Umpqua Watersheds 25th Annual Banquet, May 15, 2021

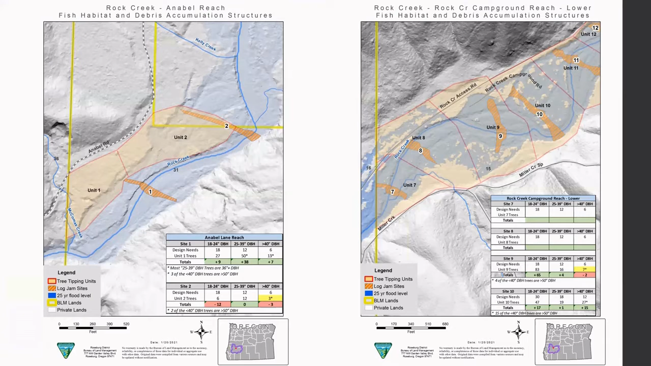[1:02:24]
You can see they span basically the width of the valley floor. It's not just a log jam or a creek. You have logs spread throughout the floodplain as well. So just to recap, our goals in phase one are to build 16 large stable full-spanning log jams,